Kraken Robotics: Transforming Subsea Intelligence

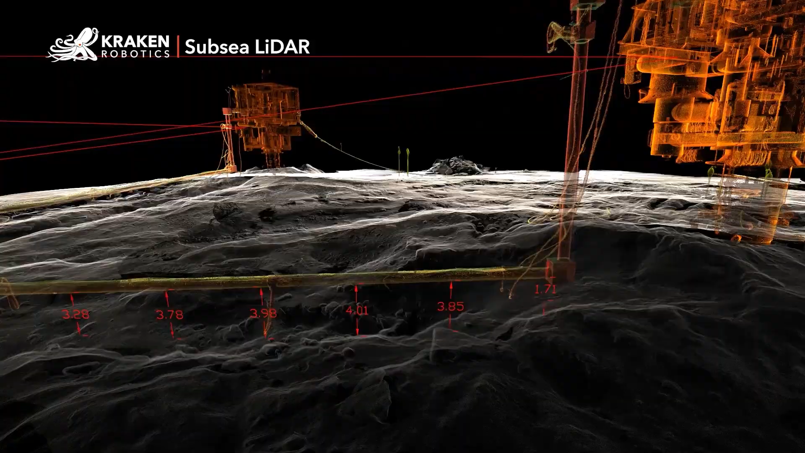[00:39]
From millimeter-scale LiDAR inspections to subsea floor data collection, Kraken technologies unlock deeper understanding.